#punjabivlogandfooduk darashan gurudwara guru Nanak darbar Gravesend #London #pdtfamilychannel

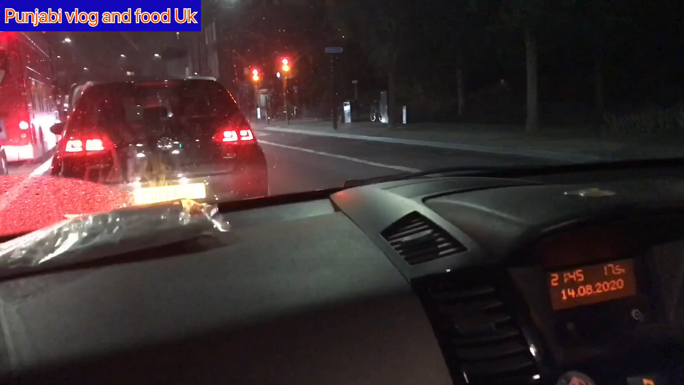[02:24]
बस 10 मिनट होर लगन गए 3 माइल जाने से 10 मिनट लगन गए और देखो लंदन की ट्रैफिक लंदन की
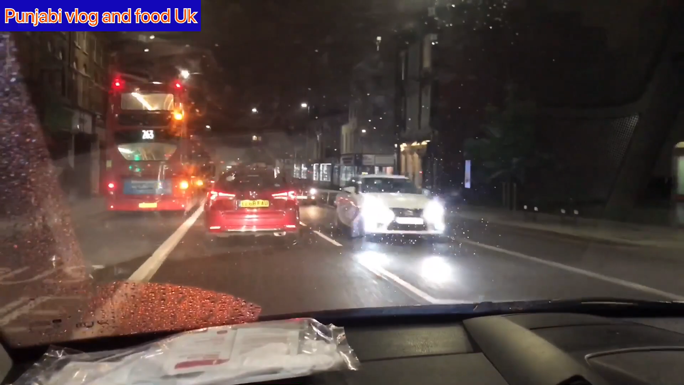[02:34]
ट्रैफिक 263 बस जा रही है क्लैप्टन